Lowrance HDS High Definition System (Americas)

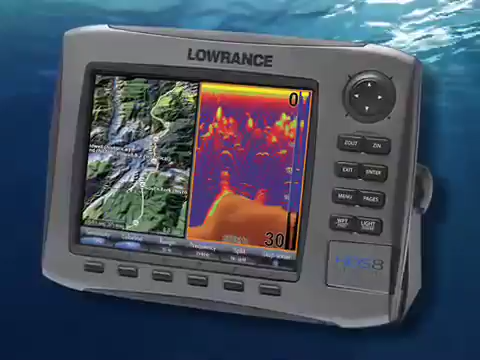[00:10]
and 10-inch models with high-definition fish finding.
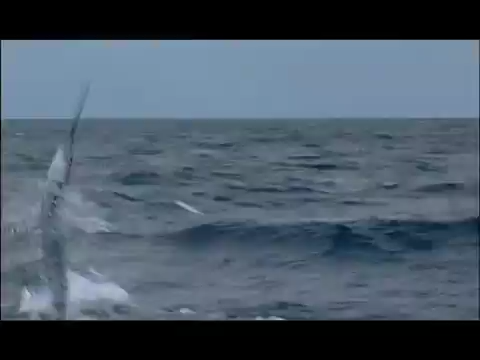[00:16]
Find more fish with award-winning broadband sounder technology, now built in with HDS.
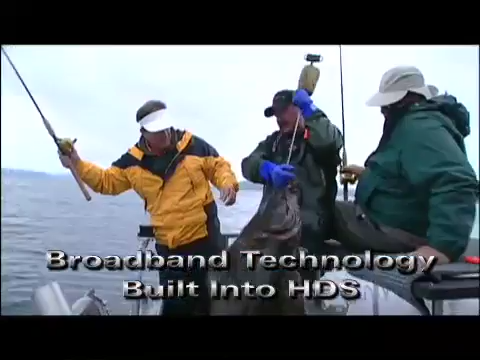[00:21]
Exceptional fish finding performance at greater depths and higher speeds.
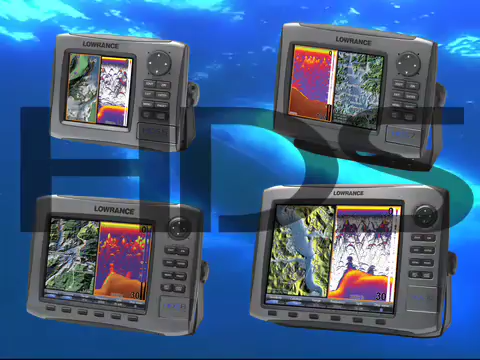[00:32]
Phenomenal separation of fish targets from structure, bait fish, flutter, and the bottom.
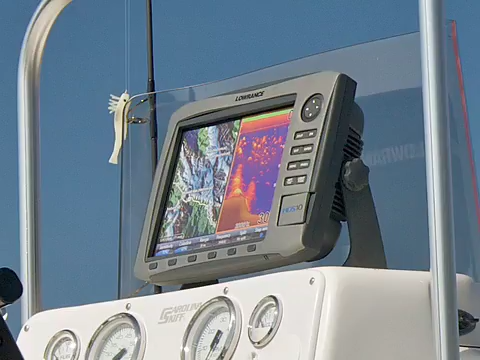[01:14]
With new, brighter displays, and a sleek new case that's easier to install.
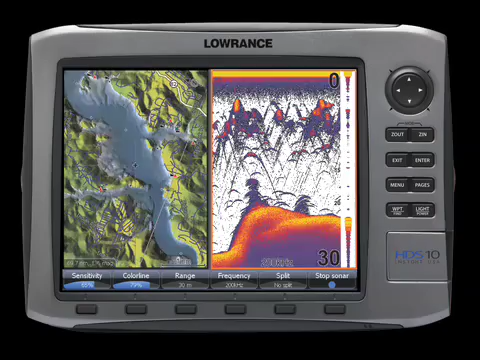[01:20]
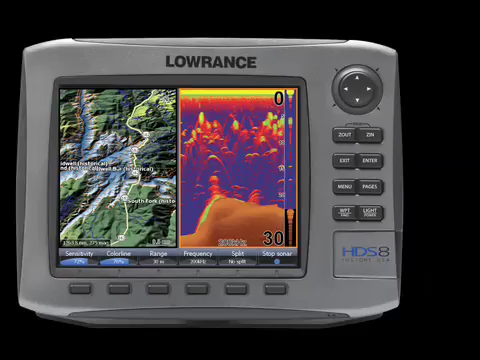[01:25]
New menu displays allow quicker, easier access to favorite features.